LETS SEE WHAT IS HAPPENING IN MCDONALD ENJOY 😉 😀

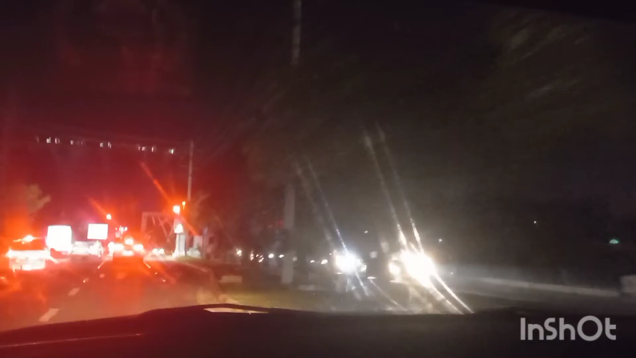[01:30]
رہے ہیں اپنا چوک میں انچوک ابھی ہم ٹرن لیں گے تو جو آپ کو رائٹ سائٹ
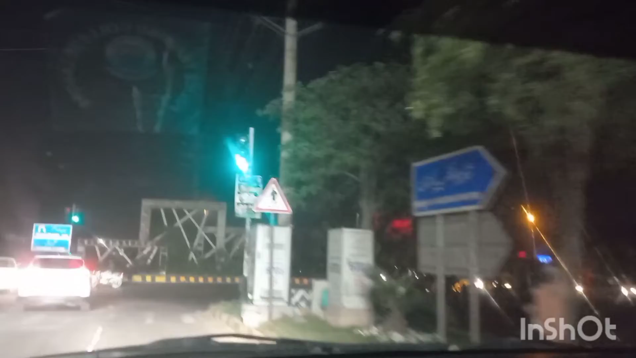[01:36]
پہ بلڈنگ نظر آئے گی یہ ایوانے قائد آزم ہے تو ابھی آپ کو دکھاتی ہوں میں